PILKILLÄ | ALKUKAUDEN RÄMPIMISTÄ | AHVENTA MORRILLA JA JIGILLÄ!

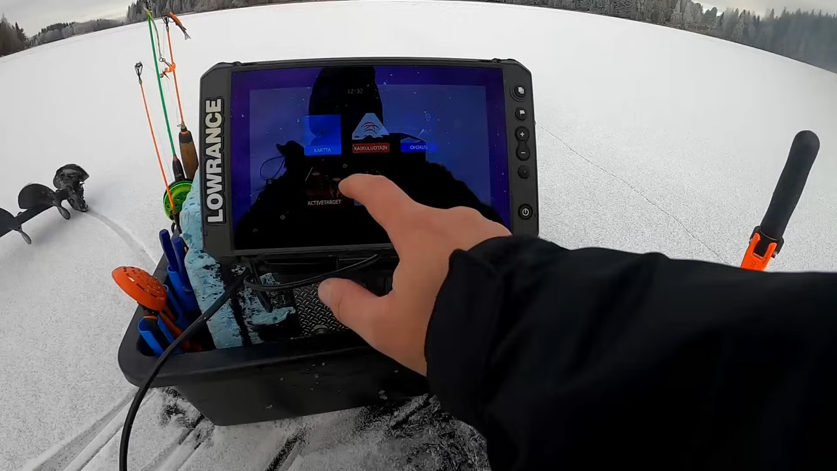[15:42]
...mullahan on vähämpi. Kerros... ...sonar saadutti. Äää, navioniks Kerros, Genesis Live Nuu ainikkeesti
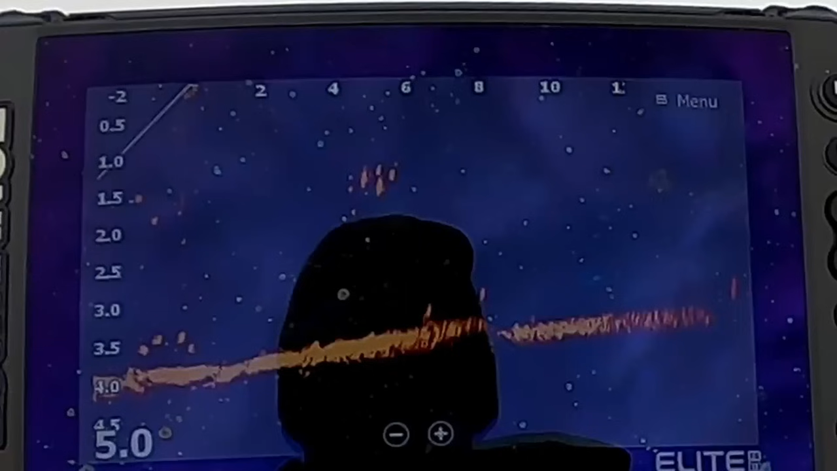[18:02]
Tekin ei oo sanu mitään isompia ahonia tästä Mutta tässä on niin ku hyvästi kalloa aina
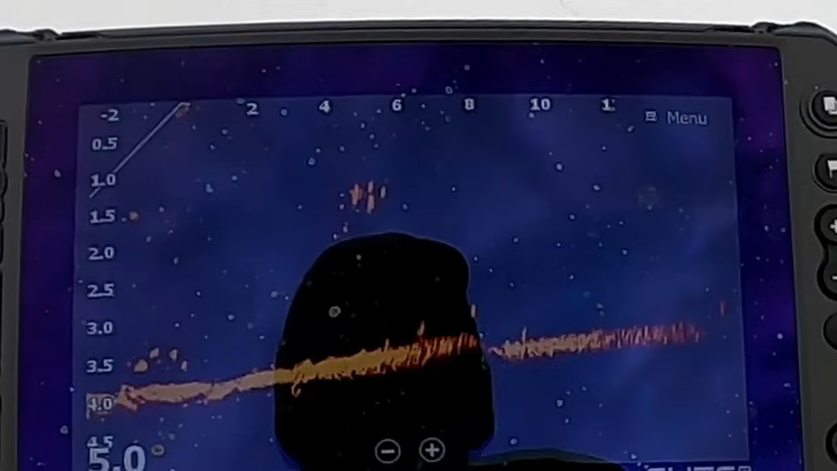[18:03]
Tulee joku parha Tossa ois keskimmäinen ihan hyvää Otettua aina Se tulloo siltä